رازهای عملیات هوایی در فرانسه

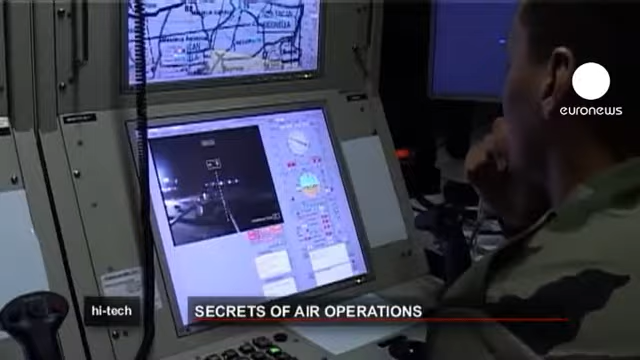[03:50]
هدف ردیابی شده است. می توانیم ببینیم که هدف در حال شلیک است و به پایگاه هوایی حمله می کند.